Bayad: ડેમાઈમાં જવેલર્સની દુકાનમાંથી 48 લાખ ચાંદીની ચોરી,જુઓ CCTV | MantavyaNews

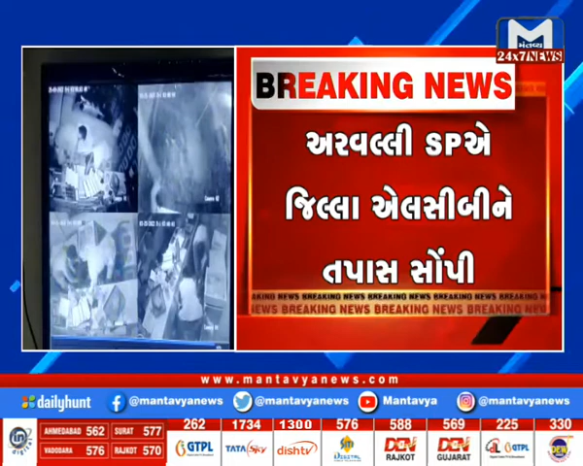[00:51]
पूरी नी घतना ना CCTV वी पाण सामयाँ छे।
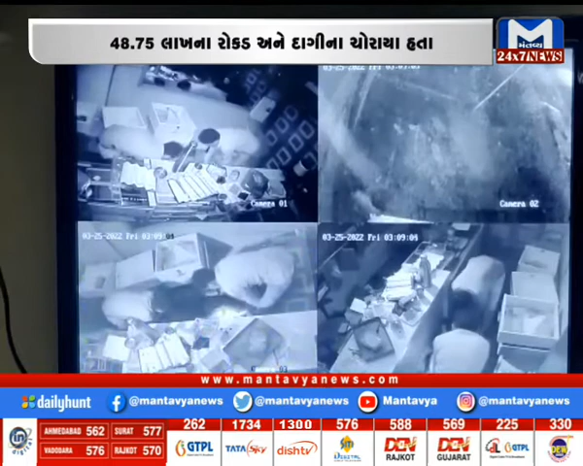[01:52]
अने CCTV के तेना दारे तपास तरू करी छे।